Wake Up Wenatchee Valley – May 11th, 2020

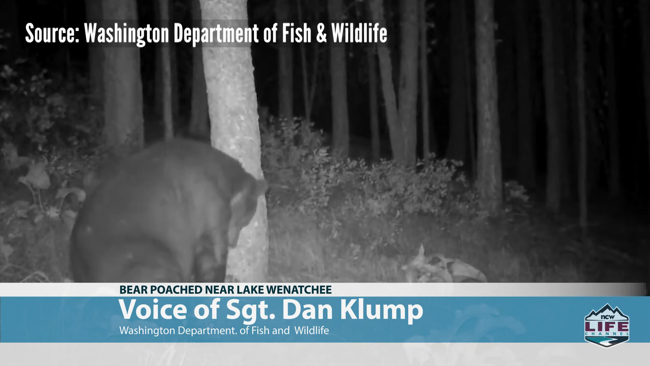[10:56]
The approximate location, I will say up the White River area, it was a mature older black bear.